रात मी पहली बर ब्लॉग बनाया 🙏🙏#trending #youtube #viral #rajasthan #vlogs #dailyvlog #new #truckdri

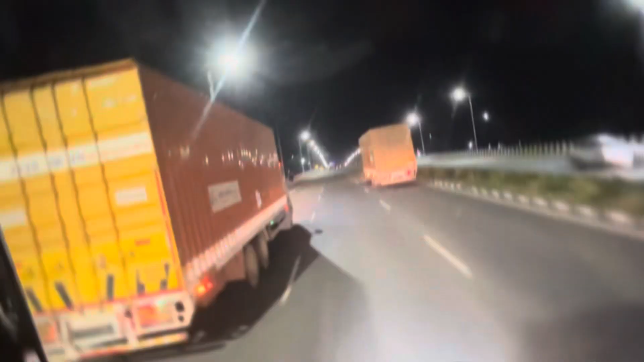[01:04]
6 लेन रोड है, अच्छा नजारा है भाई। अल रोड तो हिंदुस्तान में कहना ही है, कंपनियाला गाड़ा एशिया लगा उड़ी एशिया चालू है और बात करे है एकदम बढ़िया खतरनाक
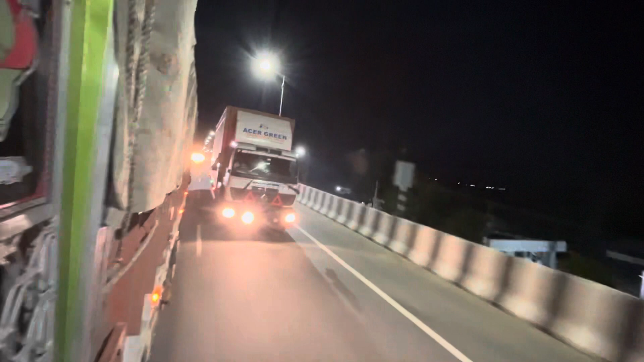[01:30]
SR ग्रीन की गाड़ी है।
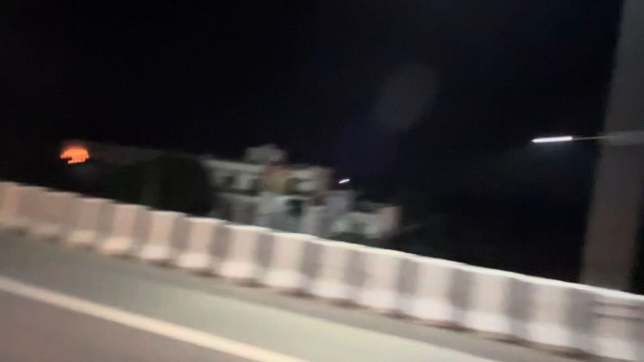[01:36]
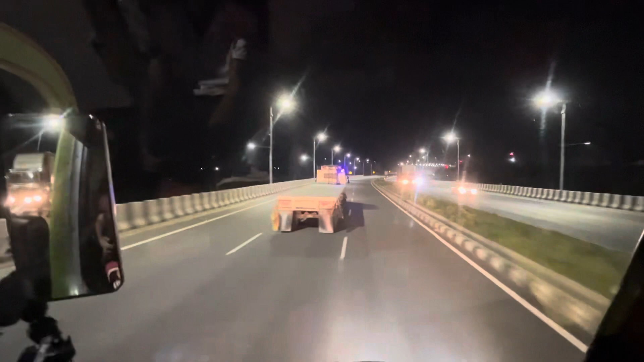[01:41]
और आगे प्लेट पर एक हो जा कर
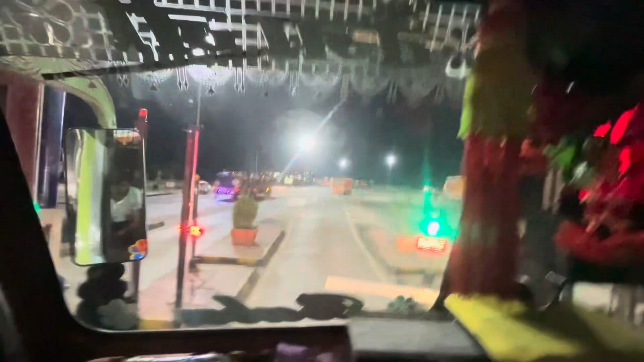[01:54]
ए टोल है आले इंग्लैंड हुए जी साई सुधार तो घना ही हो गया भाई, टोल डॉलर दे के जन तो पूरा यहाँ
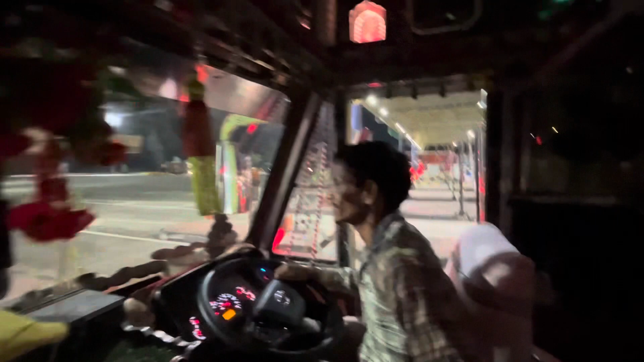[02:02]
पर रेण कनेर माड़ो है और
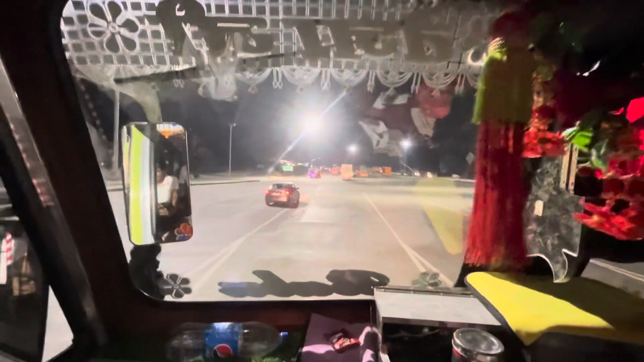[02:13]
अटे तो टोल डॉल दे के जन पूरा यहाँ
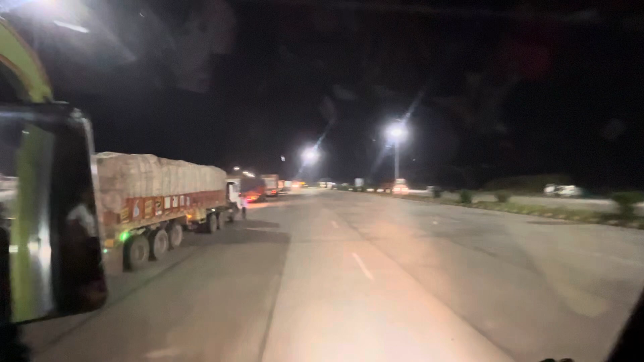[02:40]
अब आपने होटल भी आ गयो थोड़ी रोटी रखा पेट का काम 25 तो भाई गए जो
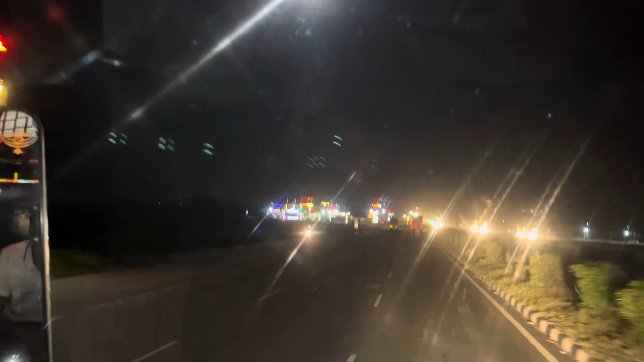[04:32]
सही गुजराती होटल कर बैठ गया
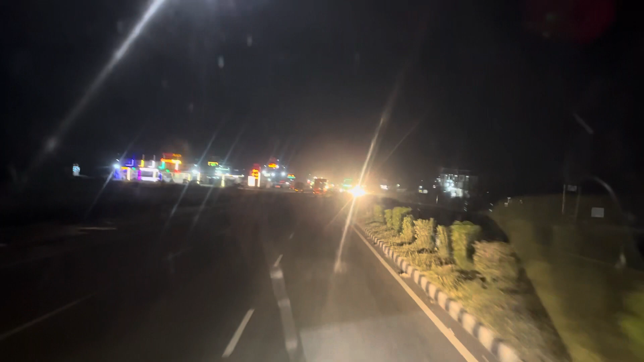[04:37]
गाड़िया रात रोड में से आई चल छोटे को होटल में से रुके के सिर रिपिया से आई चल कोश ले यार होटल हुए मोटा मोटा बापड़ा गाड़िया यहाँ सुना